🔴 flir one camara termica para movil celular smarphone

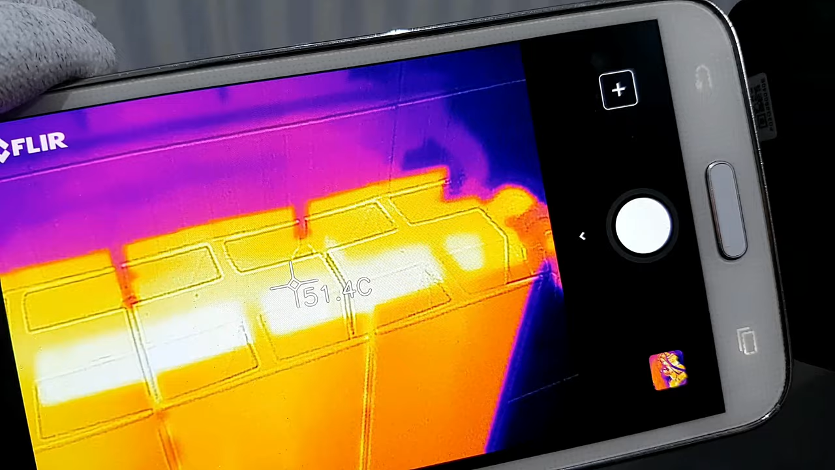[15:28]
On screen: spot 51.4°C
La temperatura del radiador. Nos muestra 52. Va variando como lo pueden ver.
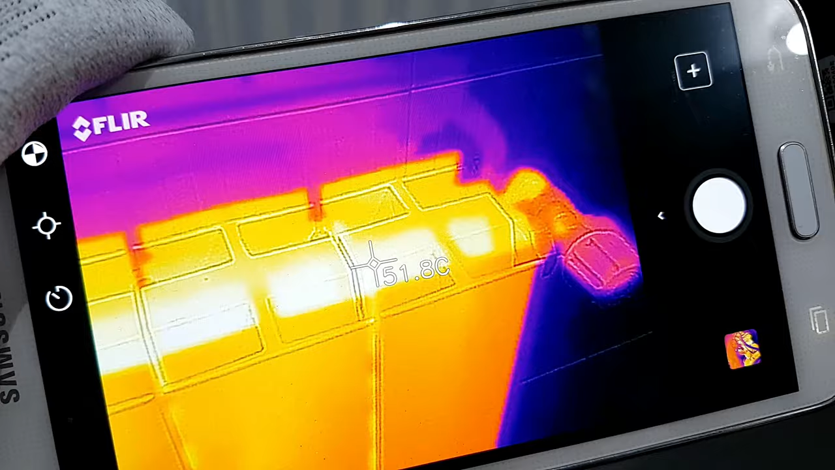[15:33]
On screen: spot 51.8°C
Conforme voy moviendo la cámara térmica. Ahora vamos a apuntar la pared.
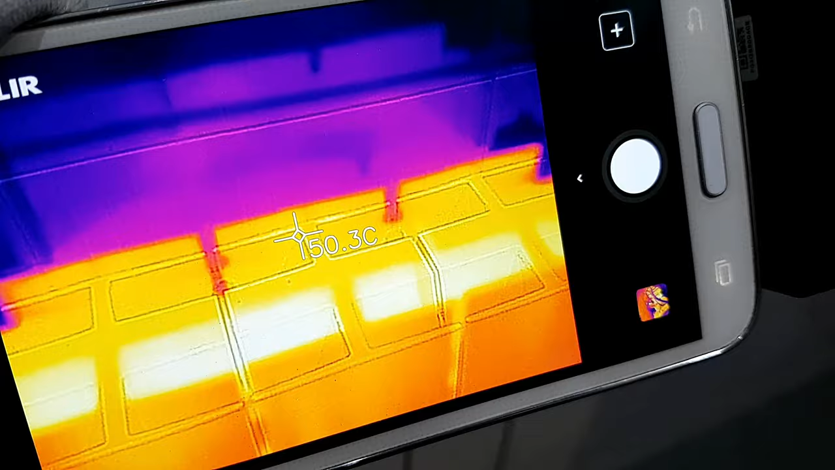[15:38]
Vamos un poco más arriba.
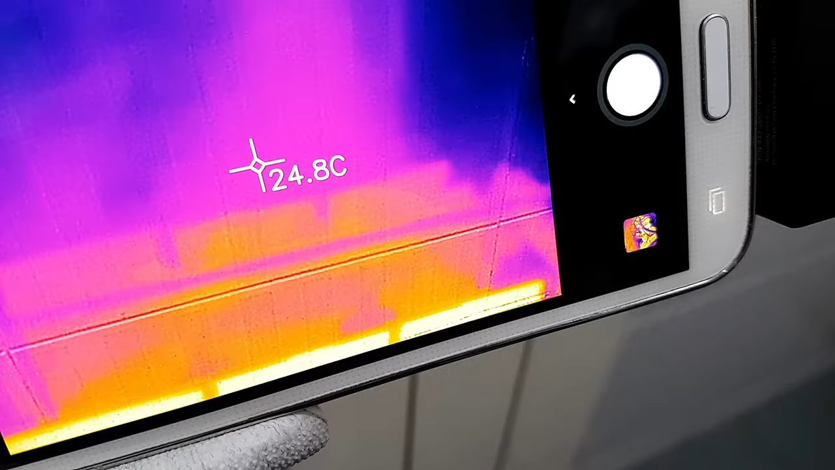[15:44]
On screen: spot 24.8°C
Y obviamente tiene que.
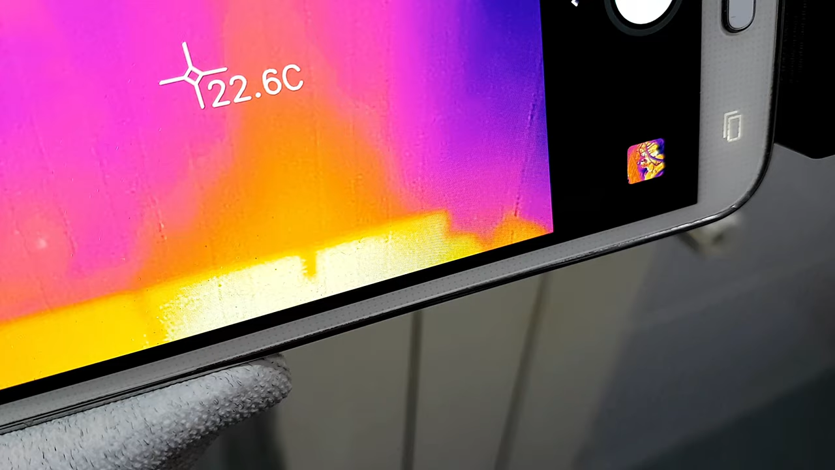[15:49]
On screen: spot 22.6°C
Mostrarnos una temperatura inferior. Vamos a apuntar otra vez el radiador.
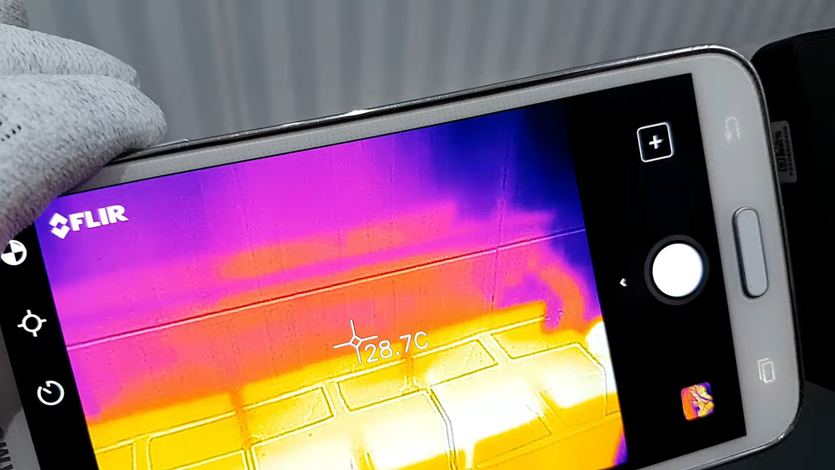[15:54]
On screen: spot 28.7°C
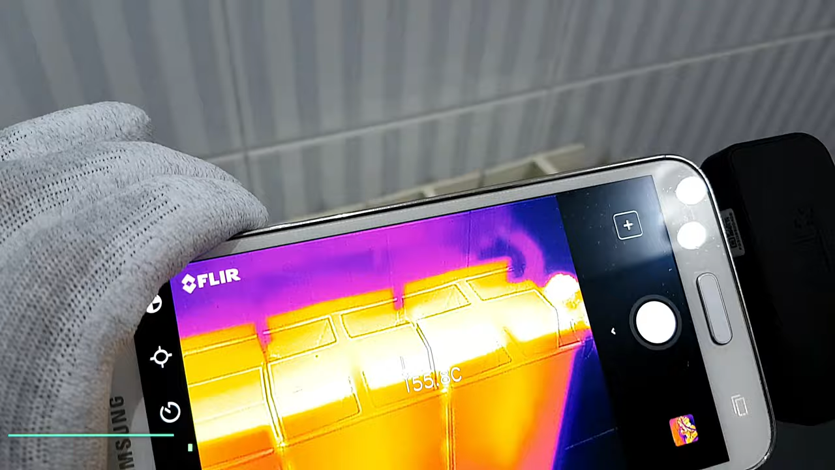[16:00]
Dicho esto vamos a compararlo. Con la temperatura tomada por un multímetro FLIR. Modelo 87V. Vamos a compararlo con la temperatura tomada por un multímetro FLIR. Vamos a realizar una pausa.
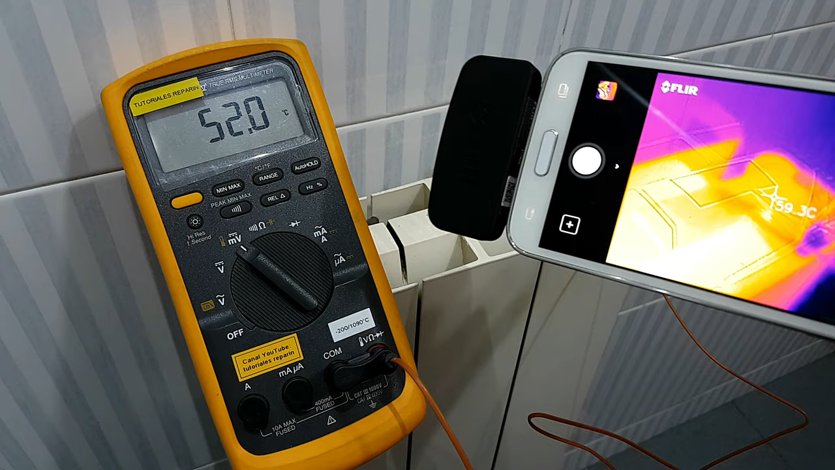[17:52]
Pero vamos a dejarlo en 56. Puede ser que no lo aprecien. Ya que esa parte. Es muy brillante. Vamos a cambiar la opción.
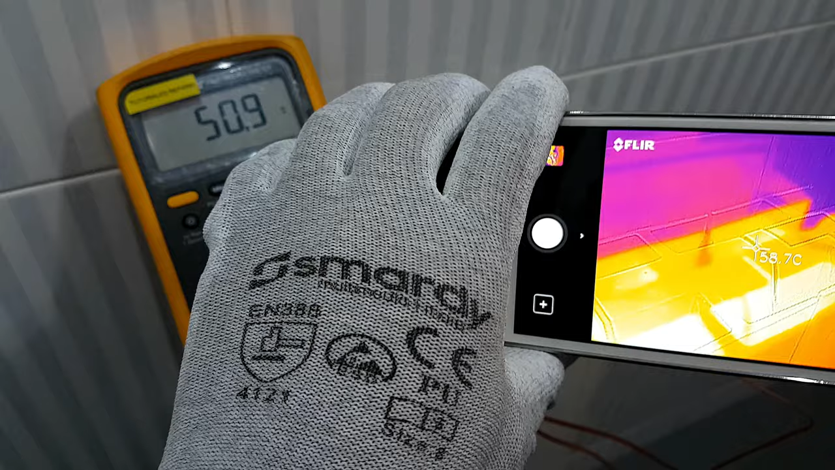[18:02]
A otro color. Por ejemplo este gris. A ver si así se observa mejor.
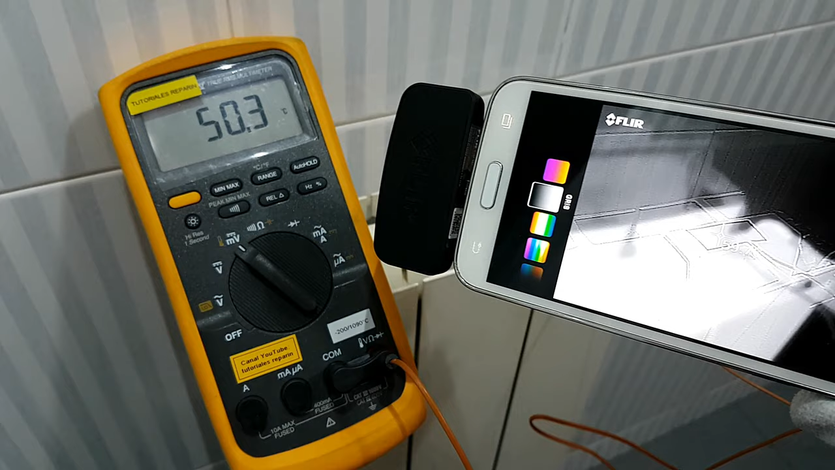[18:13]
Pueden ver. El multímetro nos marca 50.
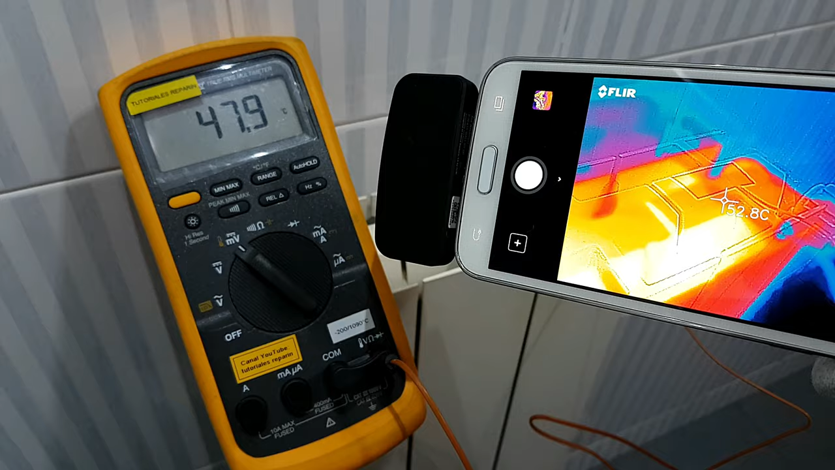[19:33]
On screen: spot 52.8°C
Va variando porque. Es difícil mantenerlo centrado. Tendría que tenerlo con un trípode. Pero prácticamente es parecido a la temperatura que nos muestra. El multímetro como lo pueden ver. Dicho esto amigos. Vamos a ver ahora.
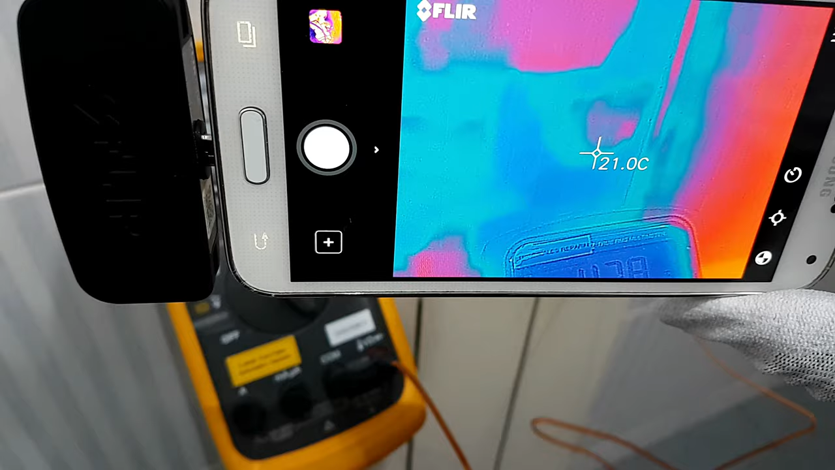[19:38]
On screen: spot 21.0°C
La temperatura de la pared. 21 grados centígrados.
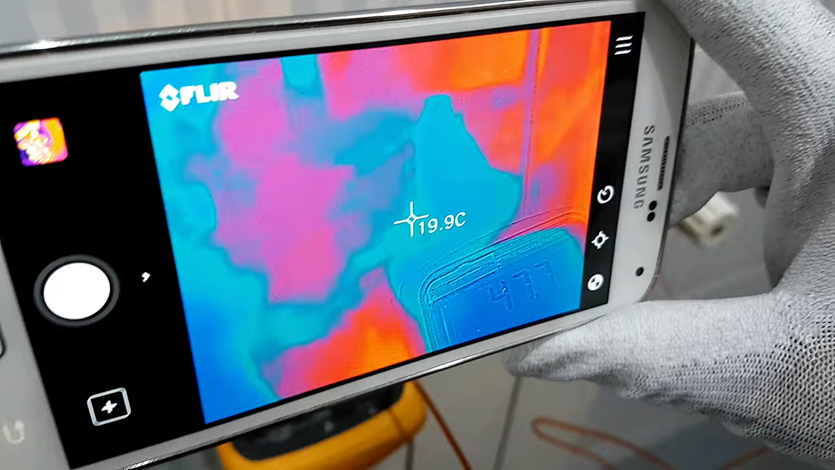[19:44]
On screen: spot 19.9°C
Por ejemplo. Vamos a ver el mismo multímetro.
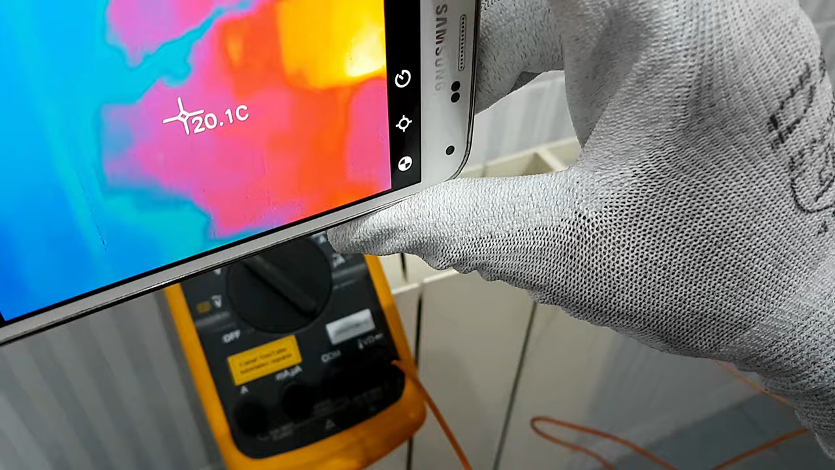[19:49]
On screen: spot 20.1°C
20.
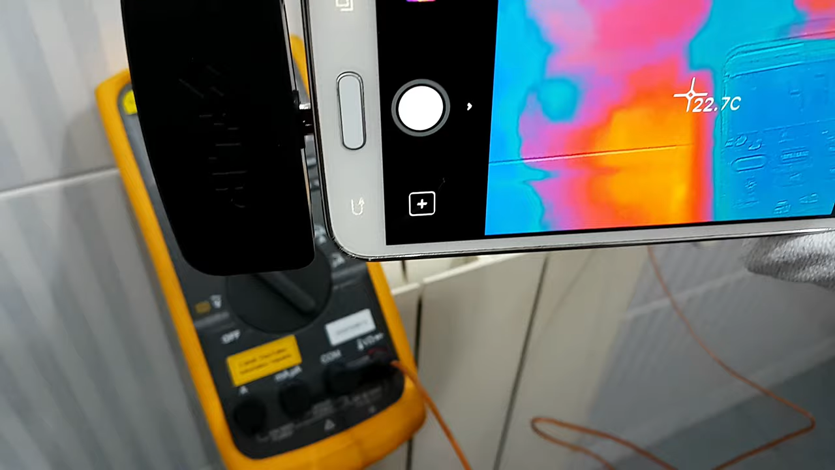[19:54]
On screen: spot 22.7°C
Y podemos ver que nuestra cámara térmica cumple su función.
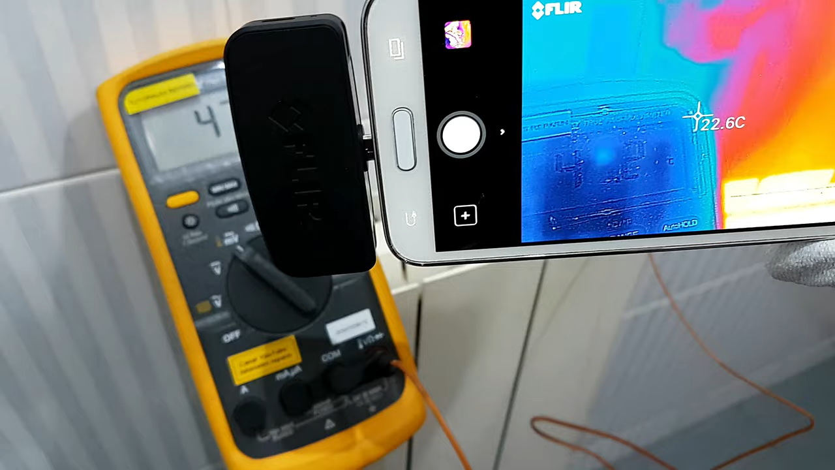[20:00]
On screen: spot 22.6°C
Vemos la temperatura también. En la pared.
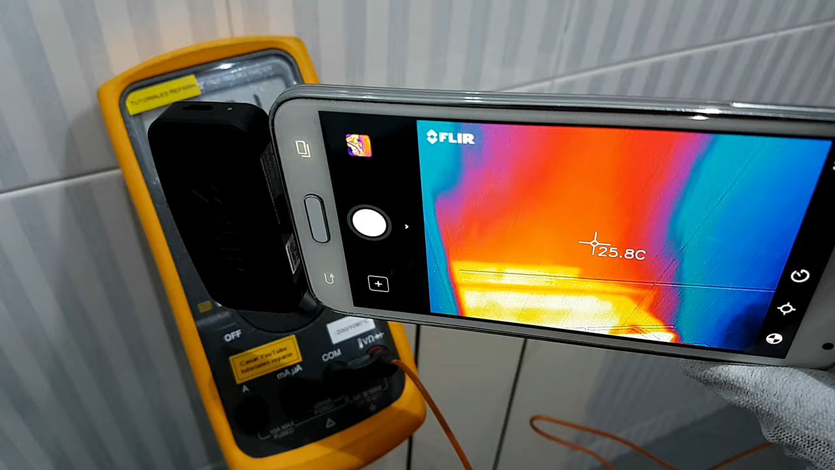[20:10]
On screen: spot 25.8°C
Que se va calentando por medio.
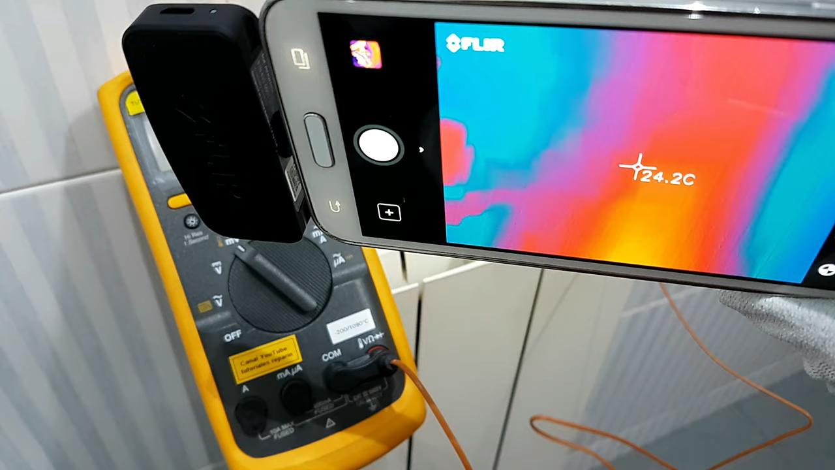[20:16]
On screen: spot 24.2°C
De radiador. Yo creo que este es suficiente.